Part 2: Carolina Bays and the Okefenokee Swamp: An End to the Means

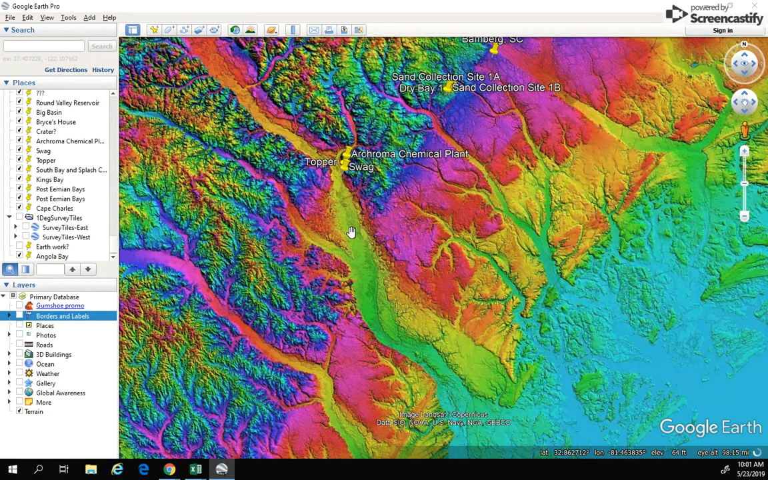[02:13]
humongous flood basins, these humongous floodplains that we see here in the south, you know, just moving a tremendous amount of water very, very quickly and for a very short amount of time, I think. And so we have these running all the way up to the ocean. And you can see here the ocean was another hundred miles offshore at the time.
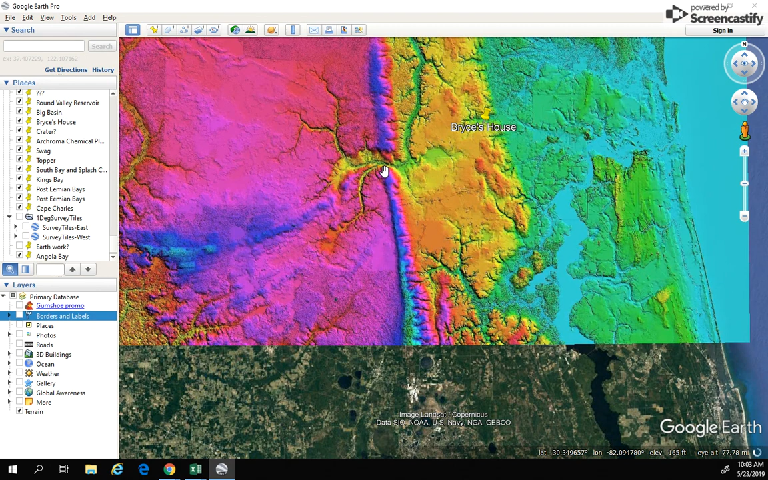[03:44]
However, we do have a breach of Trail Ridge here. I believe that this was the birth of the St. Mary's River. And so we actually see here, and you can see just by looking at this frame, you know, after this breach occurred, you know, just a tremendous water flowed through here. It looks like it almost cut through, making a new river channel to the sea. But it did start to flow north. And this is now the today St. Mary's River. But you can see here, you know, how much of this material got taken and stripped out with this breach.
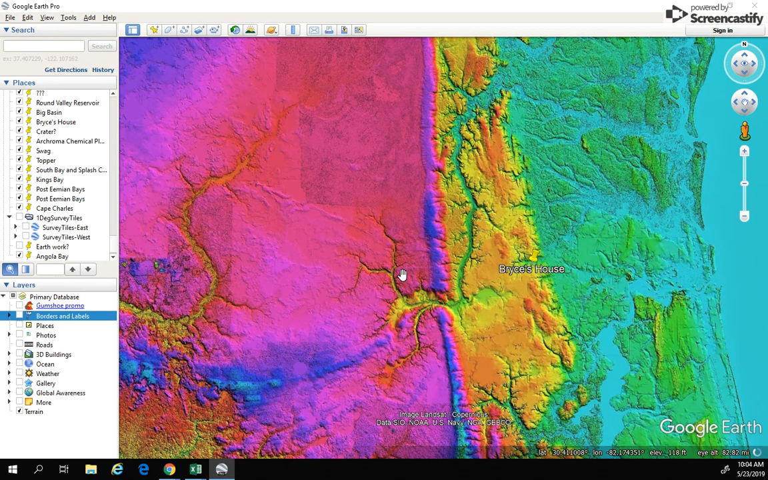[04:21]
You know, this massive movement of water draining a lot of what, you know, this area would have been, you know, a shallow lake. And, you know, anything that got washed downstream, you know, with it, anything in this area here that got washed down, collected here. And there was, there was, this is the main drainage of the Okefenokee. This is the Suwannee River. I did want to point out the Alapaha River right here. The Alapaha is a huge, you know, it's a huge floodplain. But if I click off of the, you know,
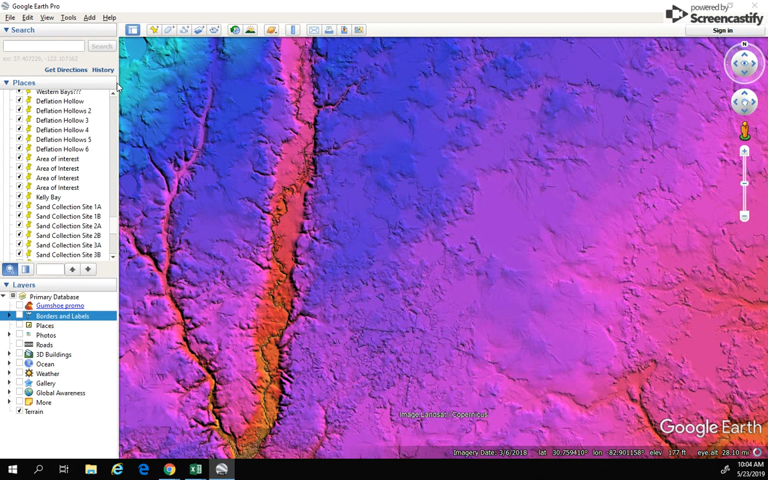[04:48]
this elevation here, you can see it's just a tiny, tiny, I mean, almost like a drainage ditch now running through this area.
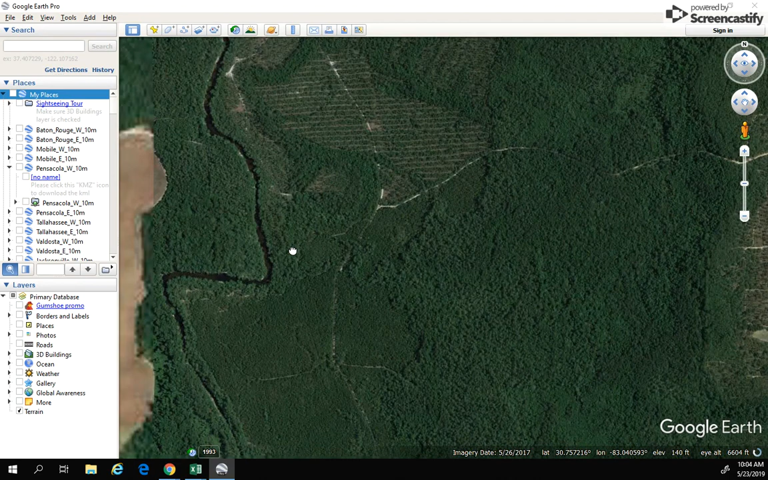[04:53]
It's a very insignificant drainage compared to the size of the floodplain that, you know, came along with it.
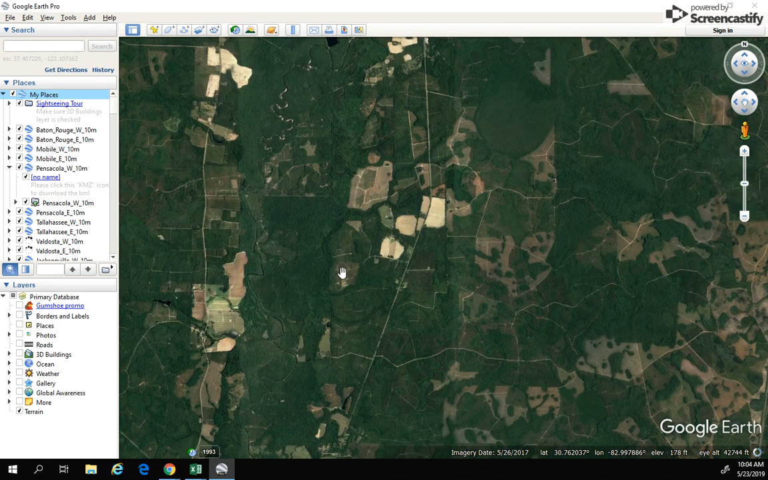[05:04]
So, you know, definitely we had a, quite a bit of water resting here.
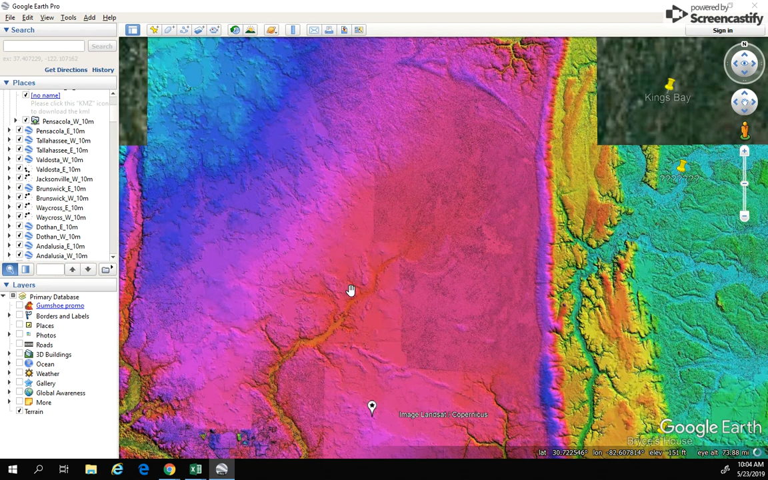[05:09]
And, you know, again, I think the timeline does match up. I do believe that this is kind of that smoking gun. You know, we talk about in the last, the last segment that the oldest peat that has been dated to the Okefenokee swamp has only been dated back to about 7,000 years, 6,000 to 7,000 years. And that's, that makes sense. You know, if you had an event at the onset of the Younger Dryas that, that collected this much water,
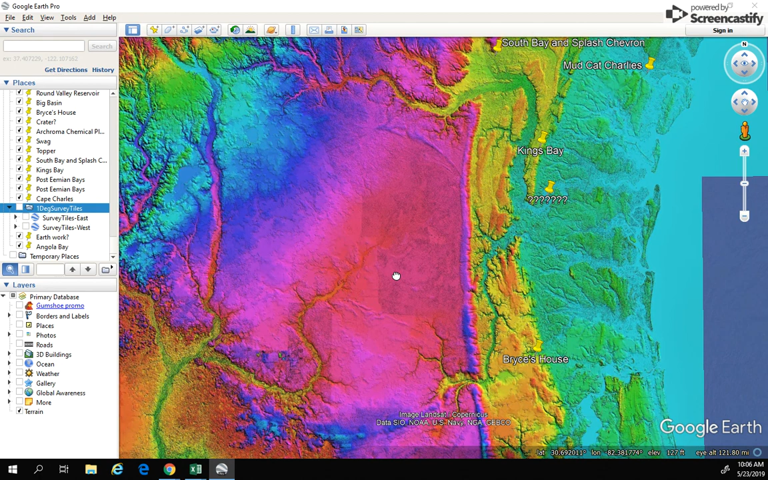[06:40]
And, um, but, you know, that, that evidence is still there. That stuff is still there. Um, and, and keep in mind, you know, this is glacial meltwater. You know, this, this, what originally started here was glacial meltwater. Uh, and one of the things that I'm going to look at later on is evidence for this being, you know, glacial meltwater.
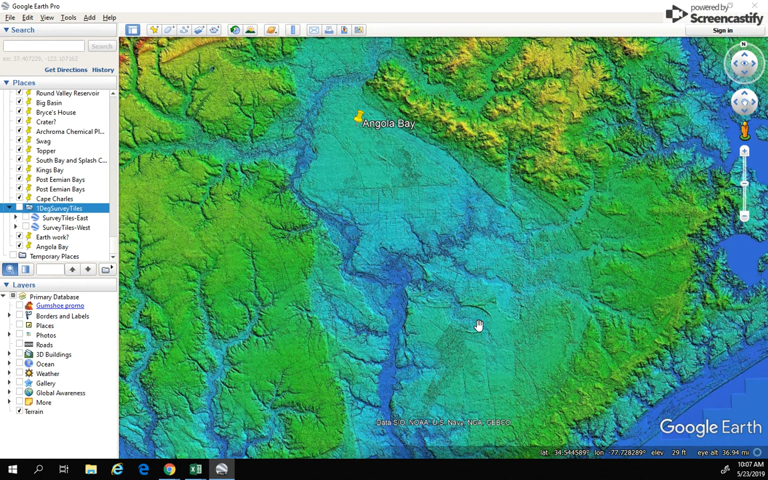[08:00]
Uh, however, they are finding, you know, 8,000 year old Pete. Um, so again, I think that we have pockets of these areas where, um, the water just didn't drain off like it, like it did in some of these others.
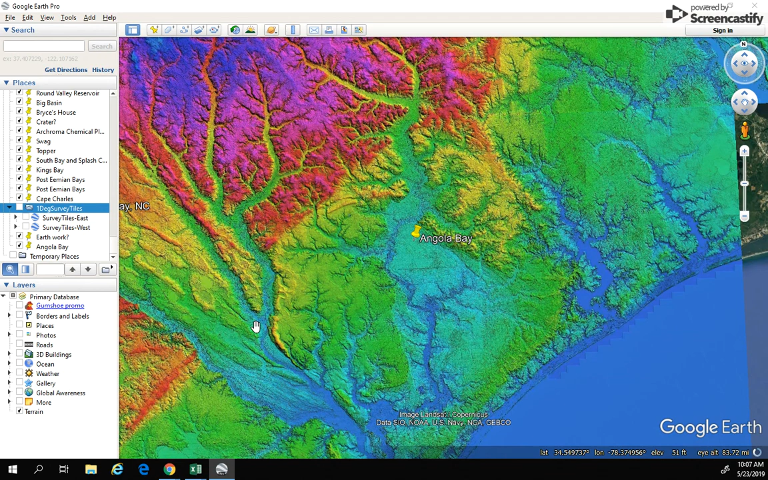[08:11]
I mean, look at this, you know, the Cape Fear Valley just drained a tremendous amount of water. Uh, but this area over here must probably sat pretty stagnant for a while.
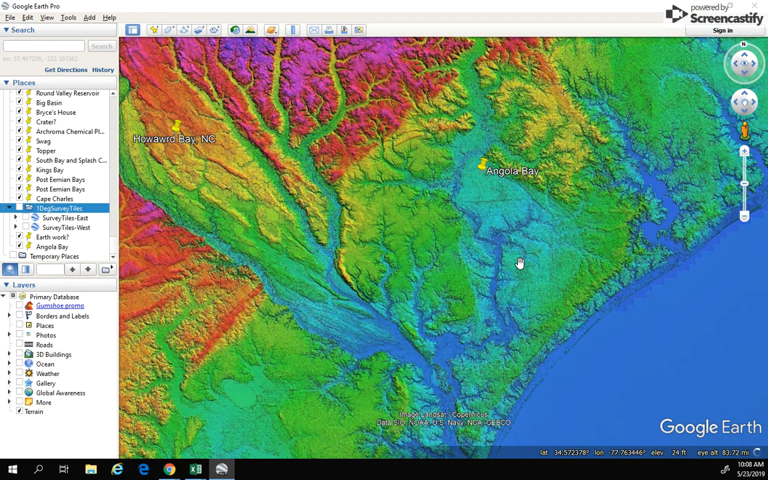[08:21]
And, uh, and, you know, at least through the Younger Dryas. And, um, that's where I'm at with it now, guys. You know, like I said, I think that this really could be that smoking gun that we're looking for.